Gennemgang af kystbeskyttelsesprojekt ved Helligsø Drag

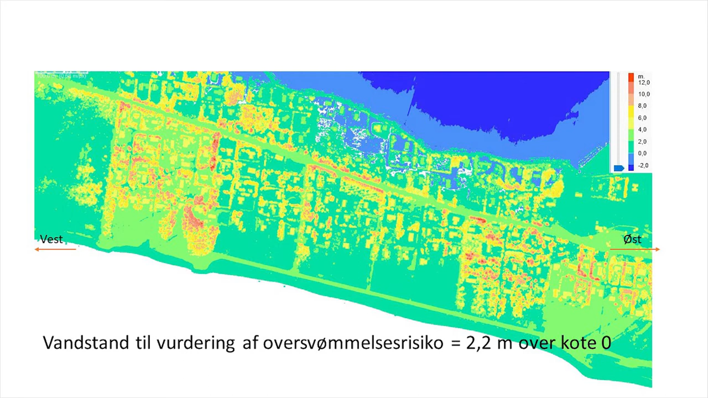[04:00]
I den vestlige del, hvor terrænet starter ved 2,0 meter over kode 0, vil der ved en vandstand på 2,2 være en risiko for oversvømmelse. Sammenlignet med området bag eksisterende die, vil risikoen dog være mindre.